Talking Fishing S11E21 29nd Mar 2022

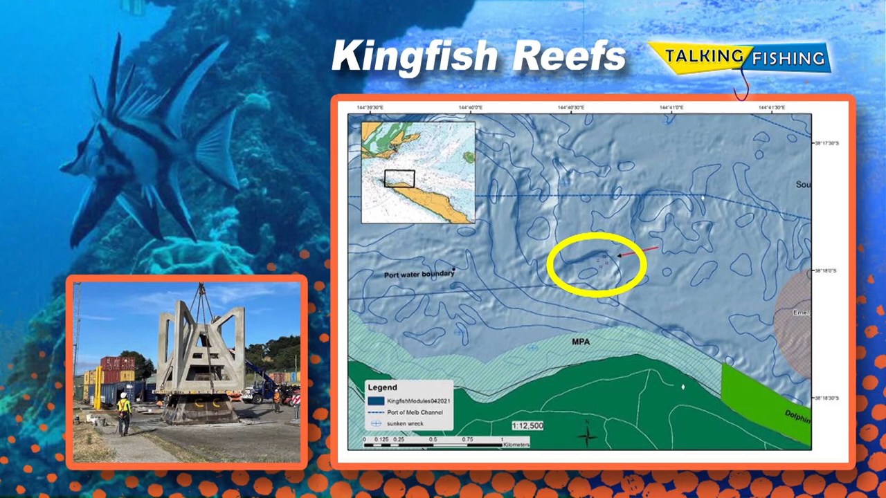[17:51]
Well, there you can see there's a map of the peninsula, and you can see that green on your screen is the dolphin sanctuary. Yeah. Oh, it went past there on the weekend. You know how many dolphins I saw in there? What? Adam, come on. How many? How many do you reckon? The more I'd guess, I'd say probably none. None. Yeah. But anyway, that's where the new Kingfish Reef modules are, and they're going to be great for the bay. They are.